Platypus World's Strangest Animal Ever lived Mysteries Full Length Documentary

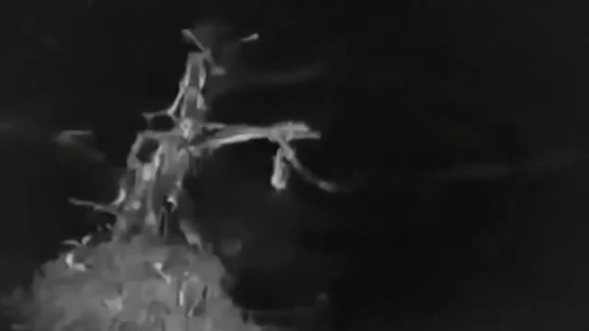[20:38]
despite being caught by surprise the resident male has won the encounter easily.
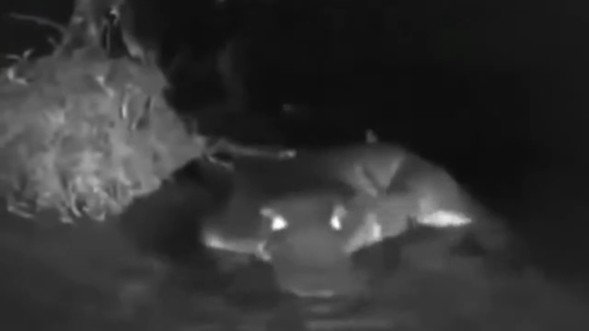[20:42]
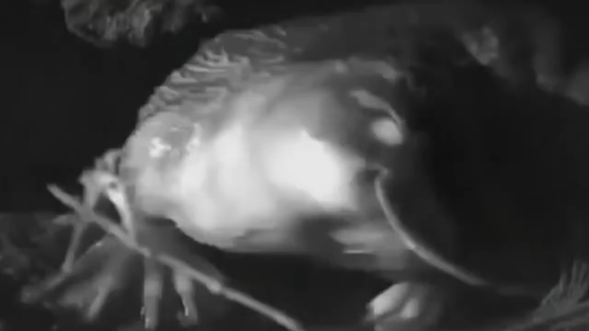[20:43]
He hasn't had to use his most damaging weapon.
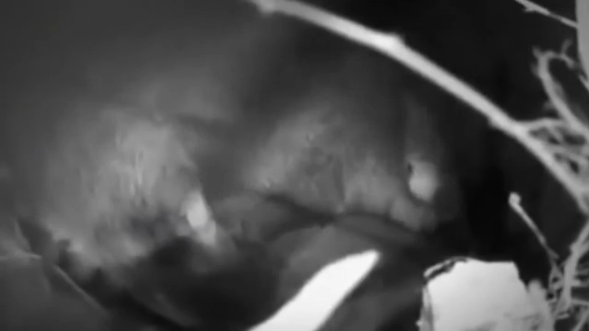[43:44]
Their eyes are open, their bills are fully formed, and their coats have grown thick. While Bigfoot plays with tree roots in the roof of the chamber,
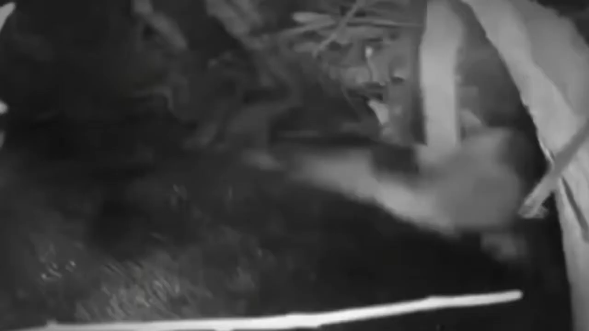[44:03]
the smaller one is perhaps getting ready to take on solid food.
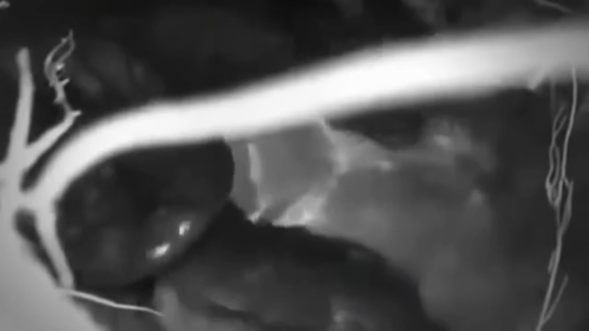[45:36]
Or are they drinking her saliva?
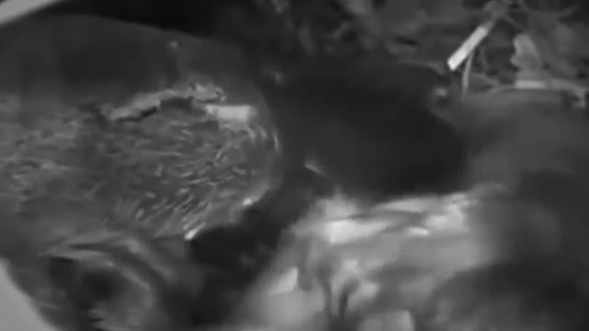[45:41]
Maybe getting some of the bacteria that will strengthen their immune system. We don't really know what we're seeing in these extraordinary pictures.
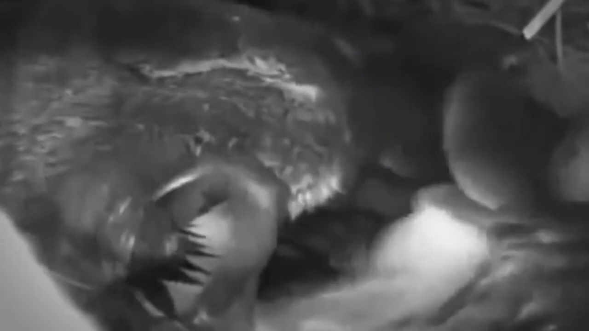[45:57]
Soon Shai has had enough. She busily rebuilds the nest around her young.